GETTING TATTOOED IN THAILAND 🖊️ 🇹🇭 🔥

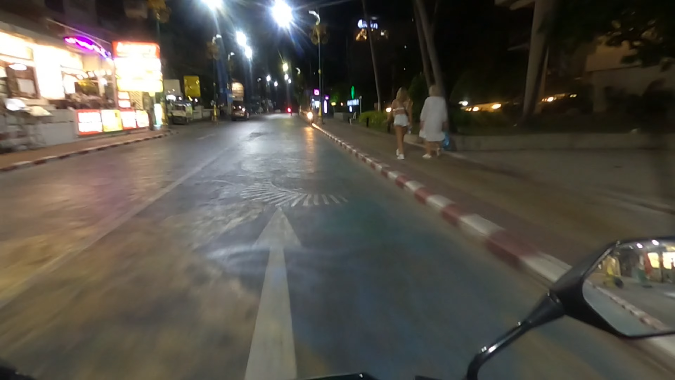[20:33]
He's driving on the wrong side of the road. Sadikab is very good, guys, you know?
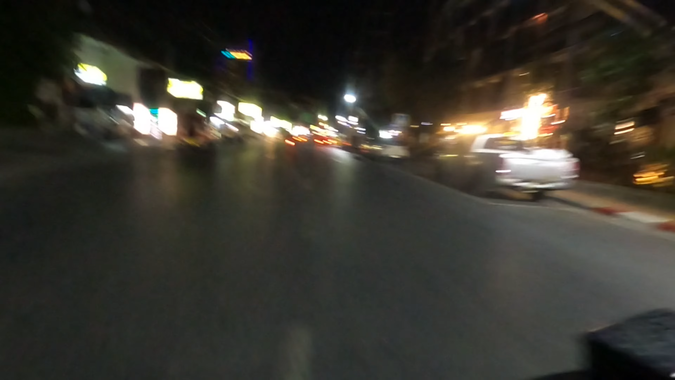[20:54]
We are currently gonna be passing Bangla Road. Now I'll show you how busy it is at night, guys, yes?
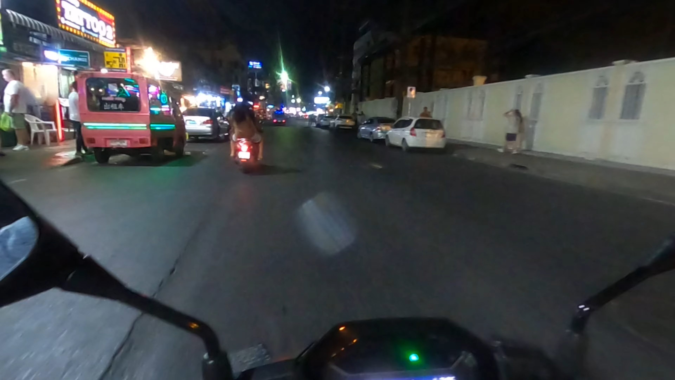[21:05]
And yes, guys, this is how busy the roads is, guys.
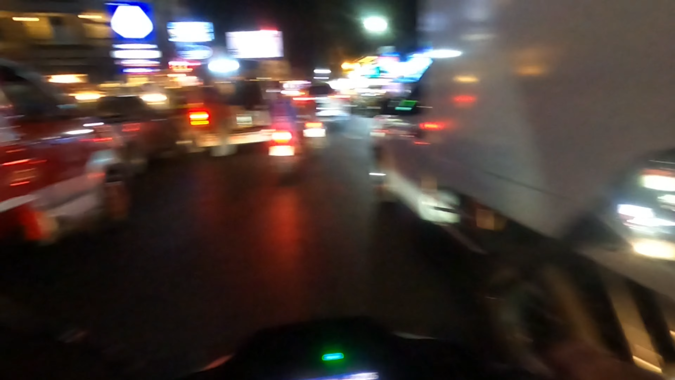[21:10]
Currently riding with one hand, but it's all good, guys, because we're Thai, you know? We know how to ride. Most importantly as well, guys, you know, if you are like a phalang,
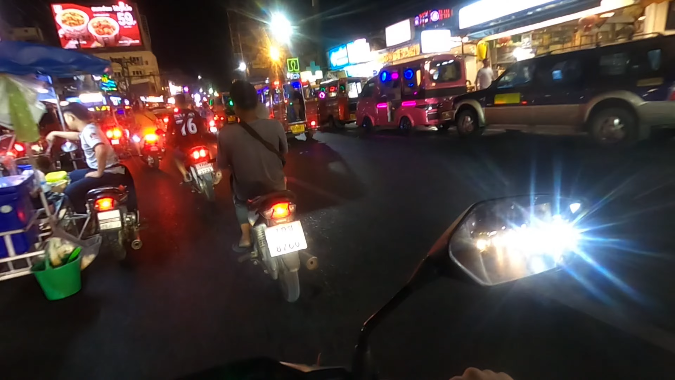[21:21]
you are like a tourist, guys, yeah, in Thailand, and you're renting a motorbike, please be careful, guys.